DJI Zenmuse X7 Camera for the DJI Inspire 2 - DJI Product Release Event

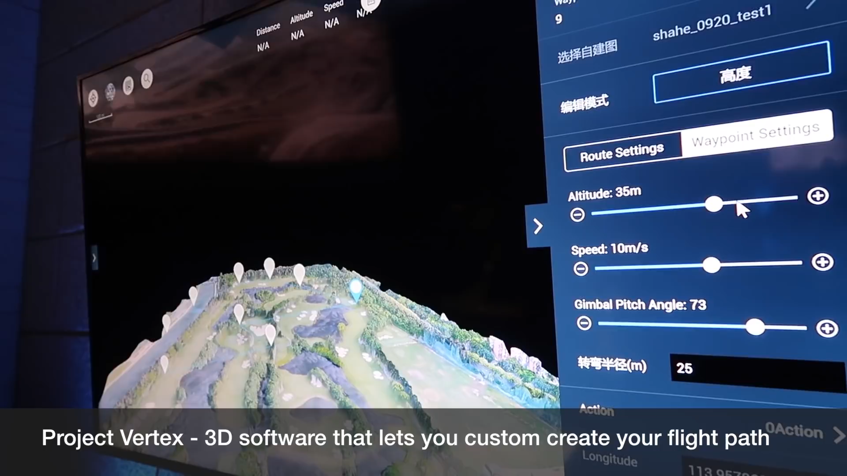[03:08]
But what was cool about this demo is that you would do a 3D map of a location of an area but bring back that software.
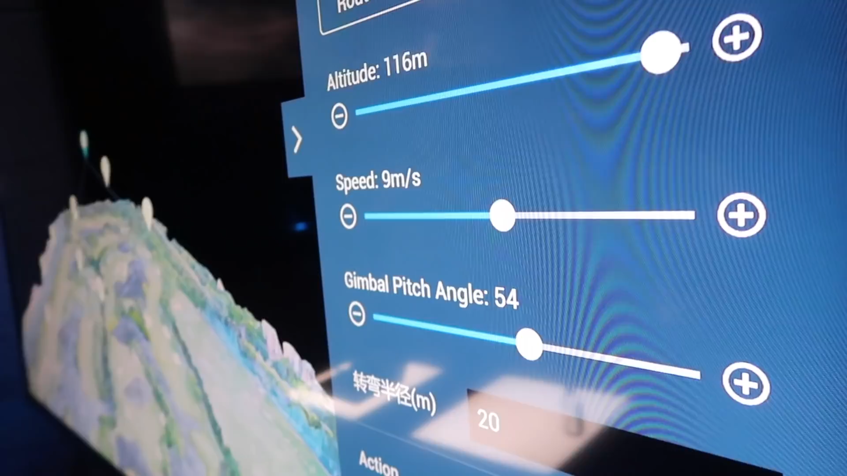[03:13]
And then what you can do is actually plot out your flight path through the software by choosing the actual path.
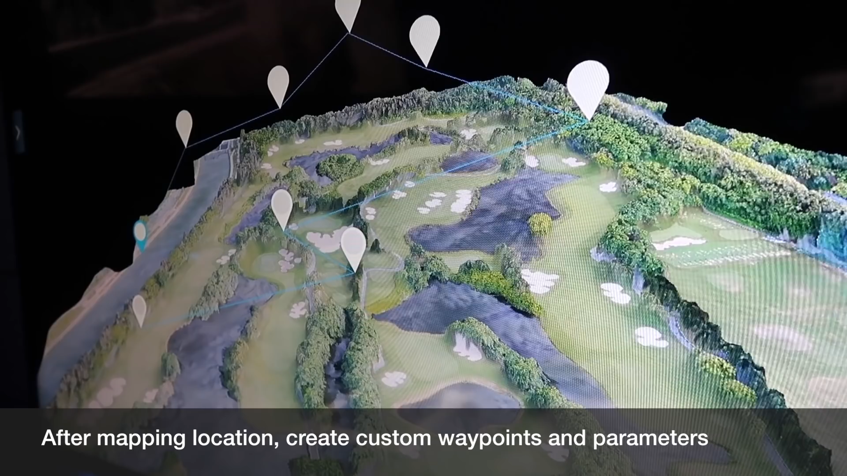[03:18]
Choosing the location drop pinning it and choosing altitude distance and all those things in the software.